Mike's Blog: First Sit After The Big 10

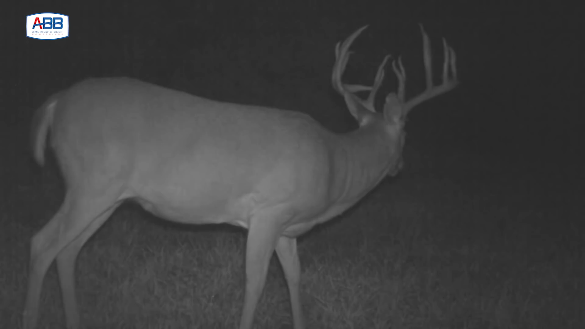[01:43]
He's a deer I had pictures of last year, and this year he made a nice jump. He's got a bunch of trash, a bunch of kicker points and stuff, so really nice deer. Last year he was daylight right here in front of this tree, October 6th at 6 p.m.